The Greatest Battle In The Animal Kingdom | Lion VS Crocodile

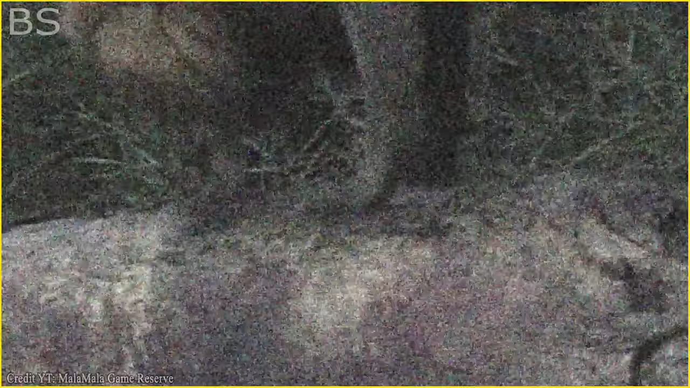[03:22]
Fortunately, this male lion has rapid reflexes to avoid being clamped by the deadly jaws.